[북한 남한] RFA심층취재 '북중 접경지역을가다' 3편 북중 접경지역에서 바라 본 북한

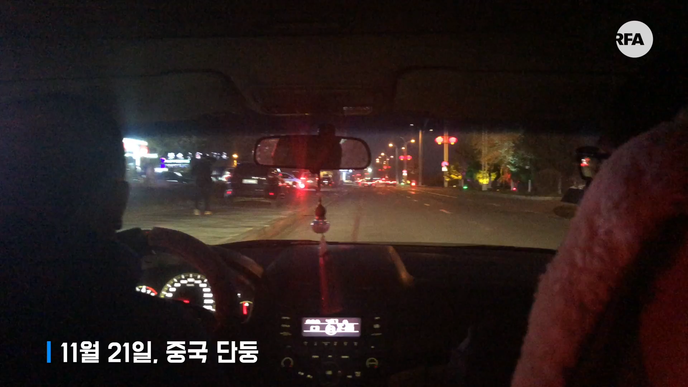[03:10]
늦은 오후 단둥시 중심가. 북중 국경도시인 신이주와 단둥의 밤 풍경이 두드러지게 대비됩니다.